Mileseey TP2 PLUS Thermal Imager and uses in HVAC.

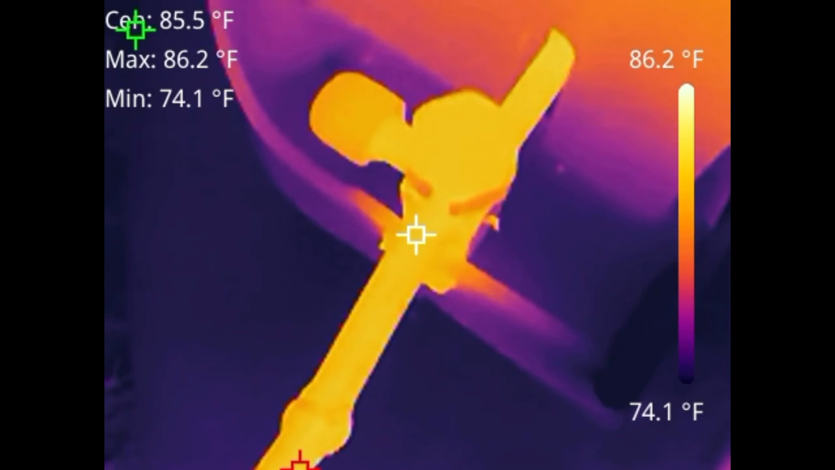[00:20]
On screen: spot 85.5°F, max 86.2°F, min 74.1°F, scale top 86.2°F, scale bottom 74.1°F
So I mean in theory a hole in a coil should act like a metering device to get temperature and pressure change.
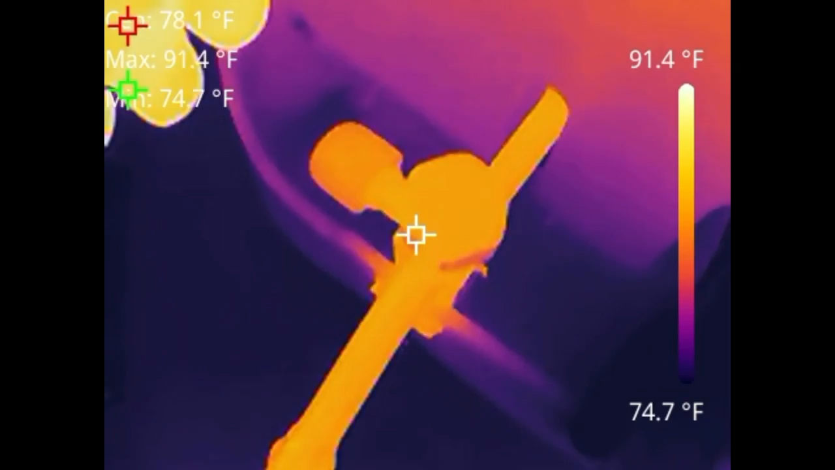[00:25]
On screen: max 91.4°F, min 74.7°F, scale top 91.4°F, scale bottom 74.7°F
So I think the key will be this unit's been off for about 10 minutes so this lines at a steady state.
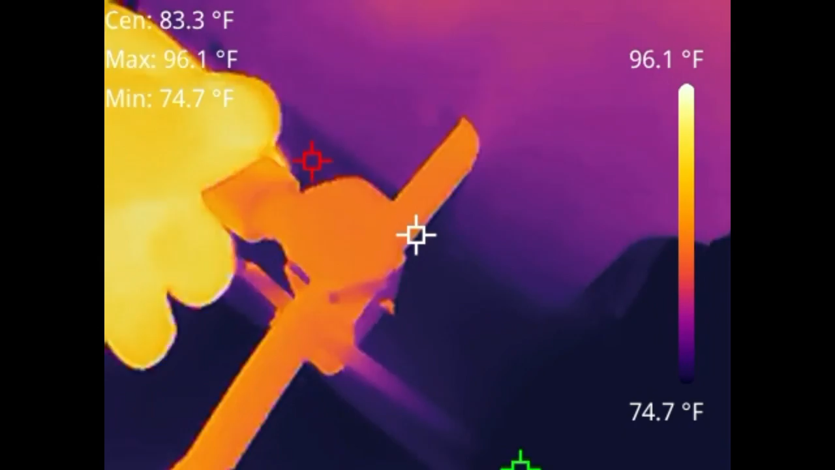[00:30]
On screen: max 96.1°F, min 74.7°F, scale top 96.1°F, scale bottom 74.7°F
Would be to maybe run the if it's a heat pump run it in heat for a minute or two warm up that coil shut it off.
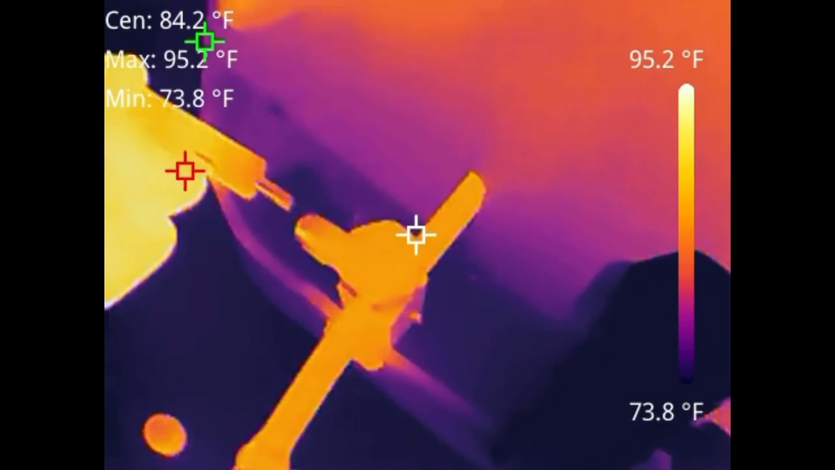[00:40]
On screen: max 95.2°F, min 73.8°F, scale top 95.2°F, scale bottom 73.8°F
Do the same if it's a straight AC run the furnace for a minute or two warm up that coil turn it off and then start looking for your cold spot.
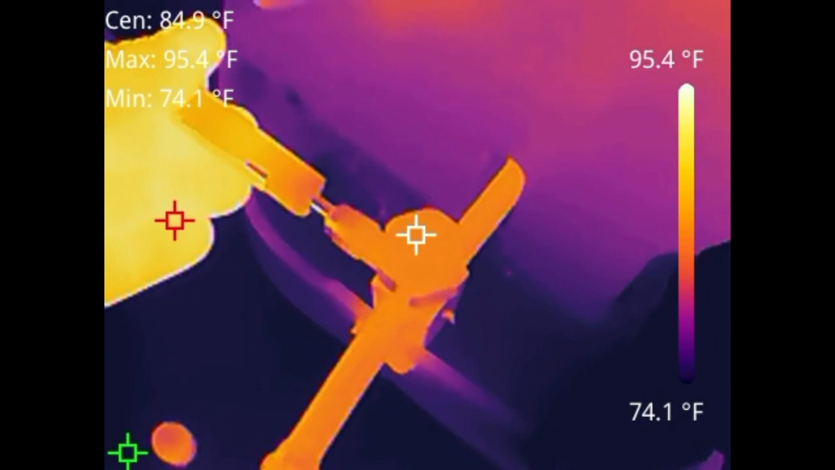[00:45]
On screen: spot 84.9°F, max 95.4°F, min 74.1°F, scale top 95.4°F, scale bottom 74.1°F
Based on the color palette that you use you may be able
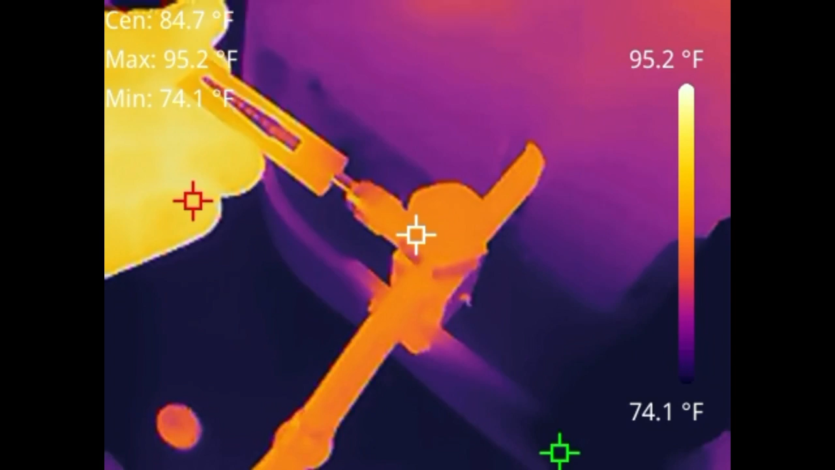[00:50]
On screen: spot 84.7°F, max 95.2°F, min 74.1°F, scale top 95.2°F, scale bottom 74.1°F
to get a better visual on where the leak is
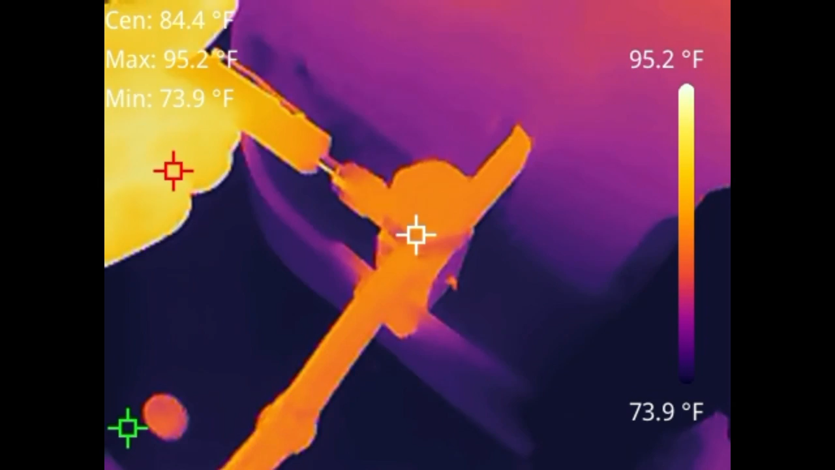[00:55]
On screen: spot 84.4°F, max 95.2°F, min 73.9°F, scale top 95.2°F, scale bottom 73.9°F
you have to try that but I'm cracking this schrader cord just barely just enough
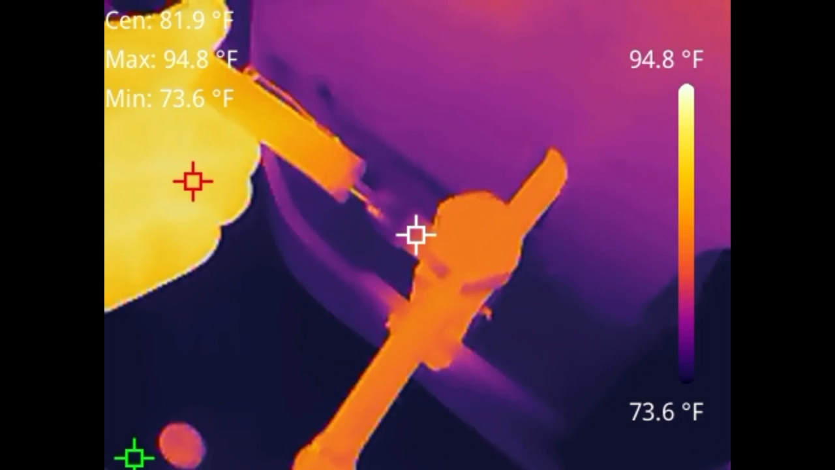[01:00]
On screen: spot 81.9°F, max 94.8°F, min 73.6°F, scale top 94.8°F, scale bottom 73.6°F
to get a little bit of a tiny leak and you can already see the change and I mean it is what it is.
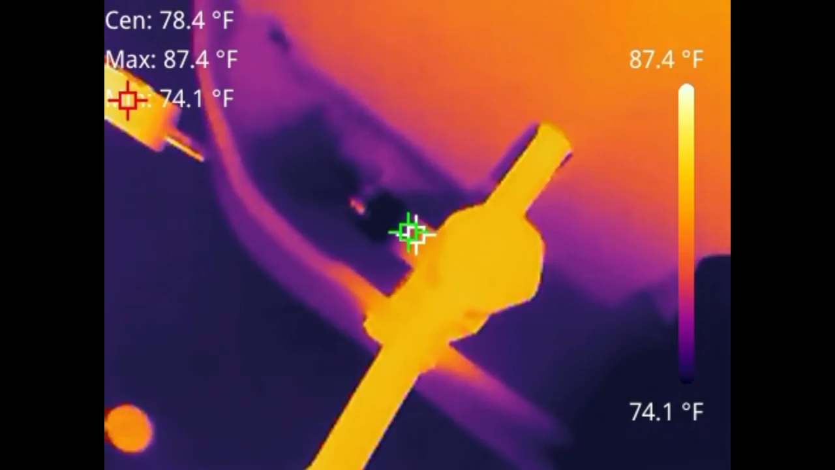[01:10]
On screen: spot 78.4°F, max 87.4°F, scale top 87.4°F, scale bottom 74.1°F
That leak is now turned into a metering device so you should be able to get a change and I'm going to
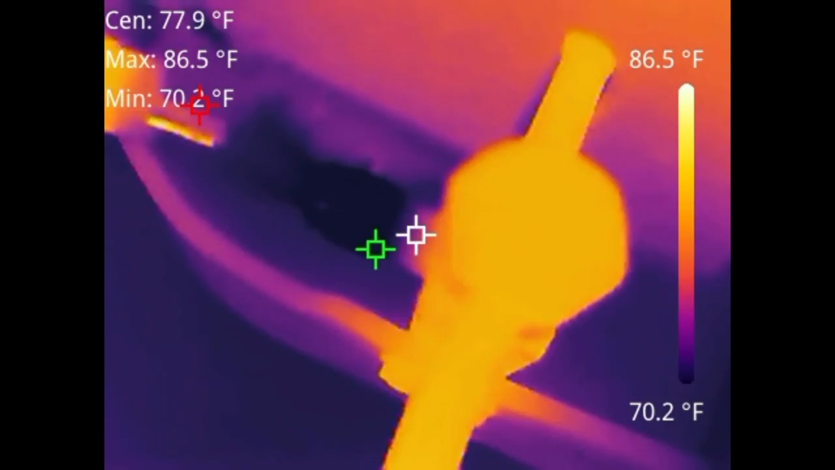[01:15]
On screen: max 86.5°F, scale top 86.5°F, scale bottom 70.2°F
try different color palettes to see which one works the best but first time I get a chance to check this.
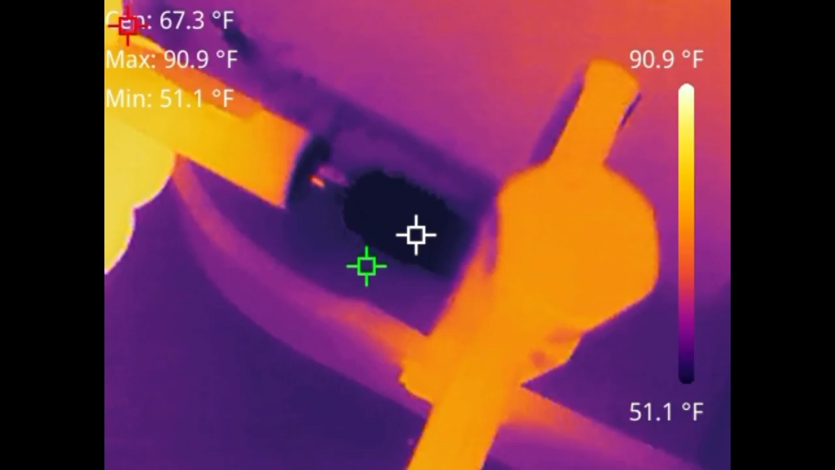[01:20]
On screen: max 90.9°F, min 51.1°F, scale top 90.9°F, scale bottom 51.1°F
See now I'm going to snug it back in and you're going to gradually see it stabilize back out.
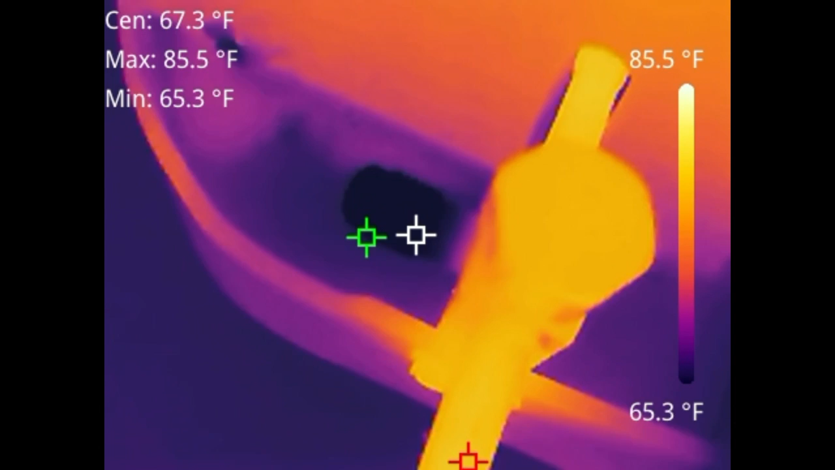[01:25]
On screen: spot 67.3°F, max 85.5°F, min 65.3°F, scale top 85.5°F, scale bottom 65.3°F
Next time I find an evaporator coil with a leak in it I'm going to warm that coil up with some airflow for a few minutes.
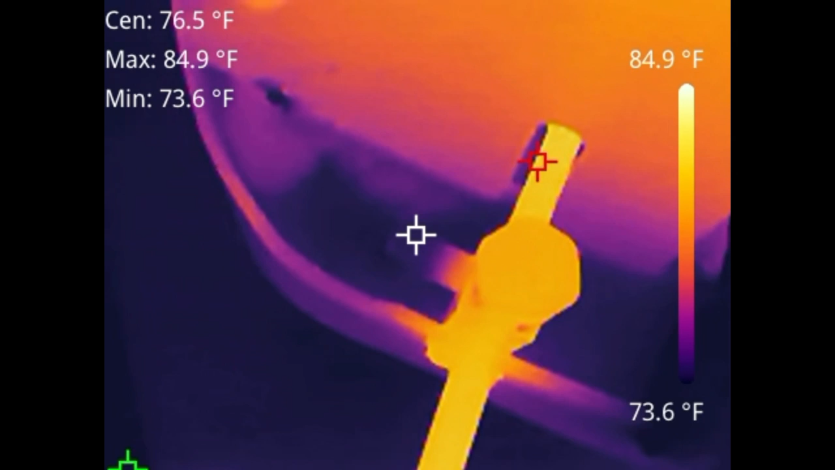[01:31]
On screen: spot 76.5°F, max 84.9°F, min 73.6°F, scale top 84.9°F, scale bottom 73.6°F
Maybe run the heat if it's a heat pump run the furnace for just a minute and then see if I can find the cold spot and see if it actually actually works the same way.
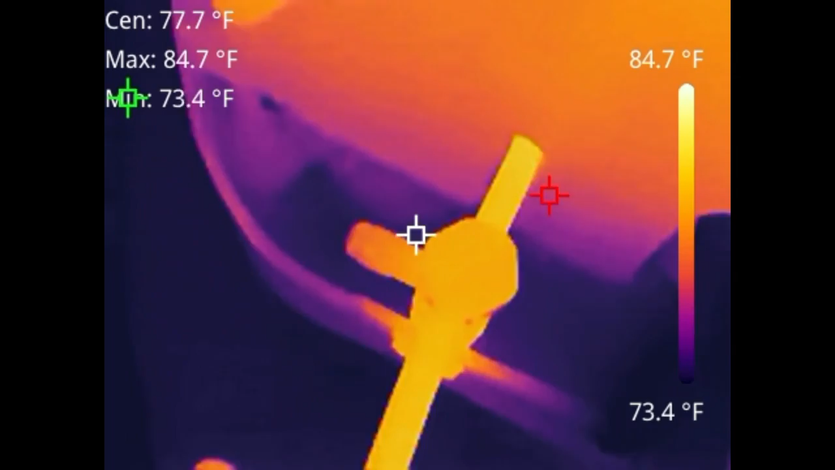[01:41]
On screen: spot 77.7°F, max 84.7°F, scale top 84.7°F, scale bottom 73.4°F
So right here we have an example of the picture in picture mode.
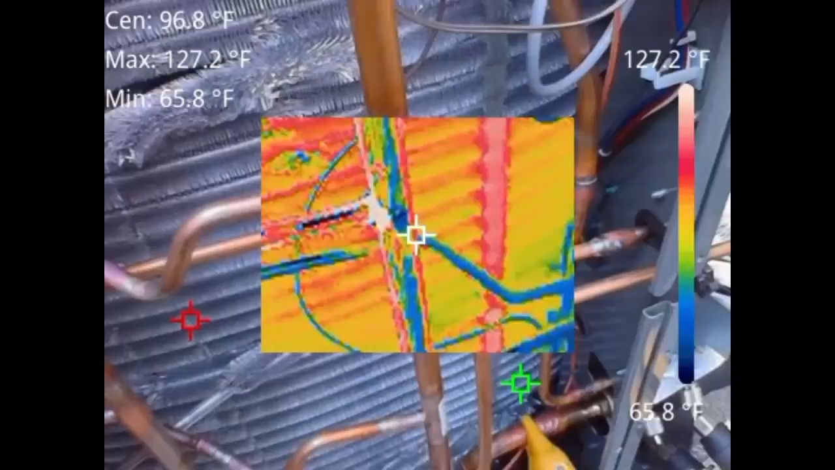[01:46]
On screen: max 127.2°F, min 65.8°F, scale top 127.2°F, scale bottom 65.8°F
It allows you to get a background image of what you're looking
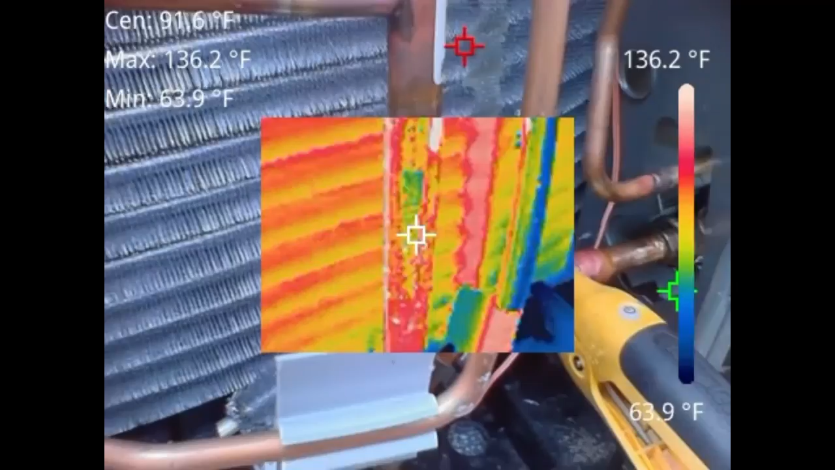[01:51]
On screen: max 136.2°F, min 63.9°F, scale top 136.2°F, scale bottom 63.9°F
at and a thermal image combined and we're checking condenser fan motor operations.
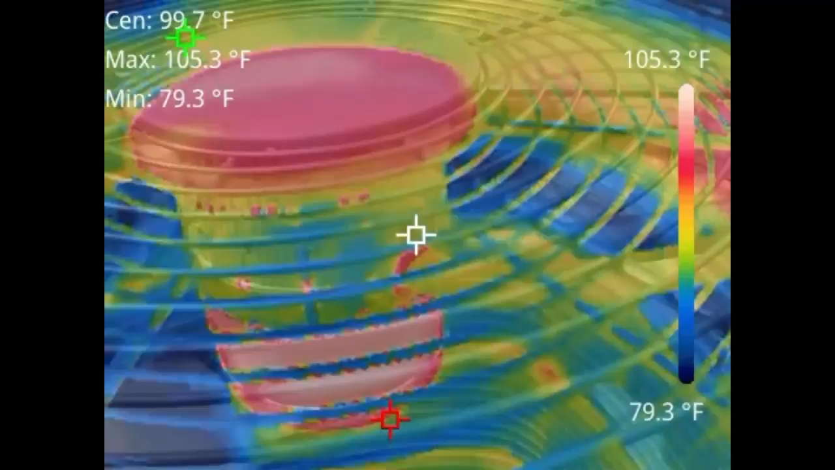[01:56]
On screen: max 105.3°F, min 79.3°F, scale top 105.3°F, scale bottom 79.3°F
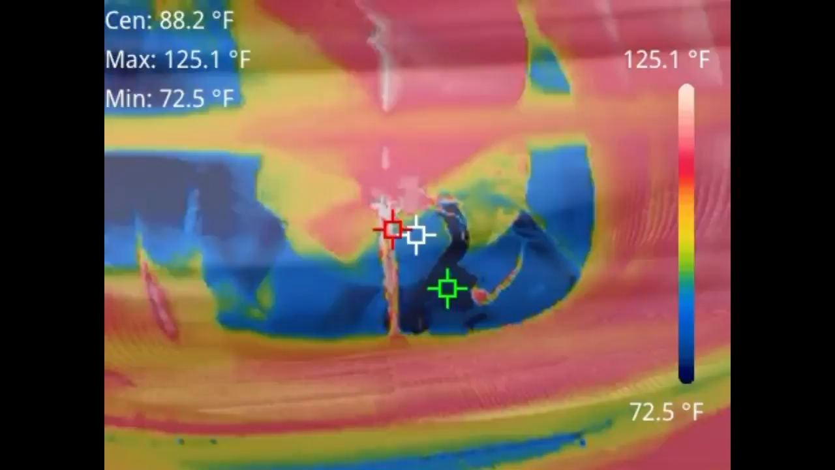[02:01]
On screen: max 125.1°F, min 72.5°F, scale top 125.1°F, scale bottom 72.5°F
You can check your compressor how hot it is how hot the motor is. You get a good idea on that.